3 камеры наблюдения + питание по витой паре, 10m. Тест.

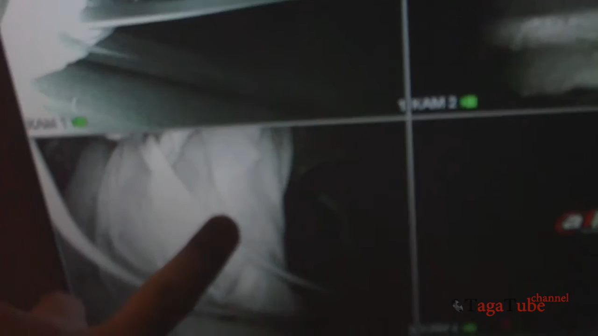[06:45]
Качество Можно сказать Ну Чуть-чуть Появились наводки Ну Я не знаю Я
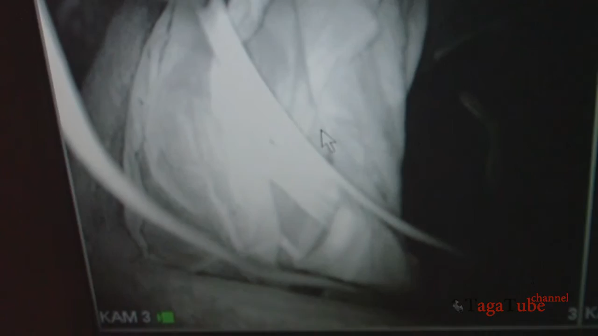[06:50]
не могу передать Это камерой Я уже как бы Под разным углом Пробовал Но это такие наводки Они абсолютно не мешают
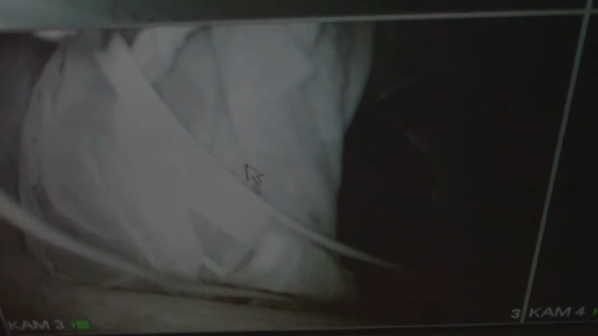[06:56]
Ни записи Ни какому там Распознаванию Идификации Вообще не мешают Смотрим теперь сюда Через другой балун Другой фирмы У нас остается Одна
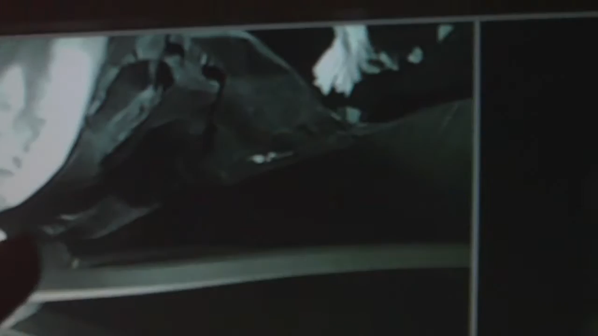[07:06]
полоса Ну такая же как бы Полоса с помехами Здесь Остается
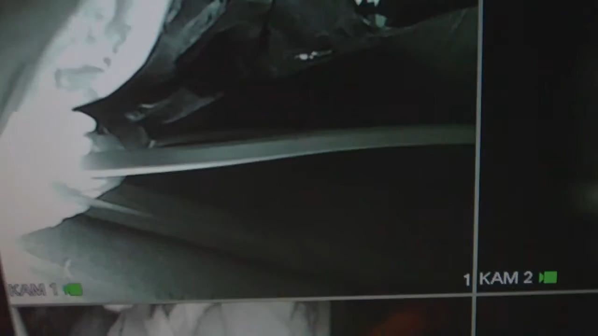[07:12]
одна внизу И может быть Видно Иногда пробегают Горизонтальные Такие помехи Вот
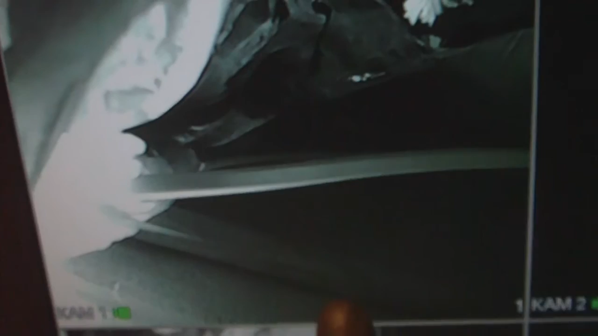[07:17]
Ну Проскочил Должно быть видно В данном случае Но картинка В целом Как бы Четкая
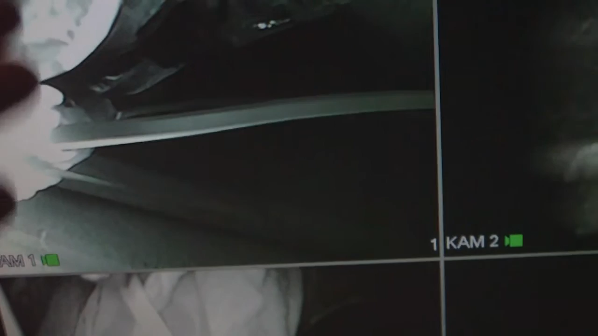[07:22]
Там Без каких-либо Проблем То есть В принципе Тоже можно
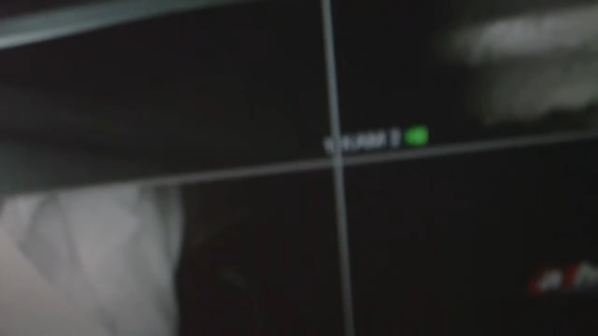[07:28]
Тоже можно Все разобрать И Ну если не хотите Заморачиваться Можно так и оставить Очень важно Повторюсь Если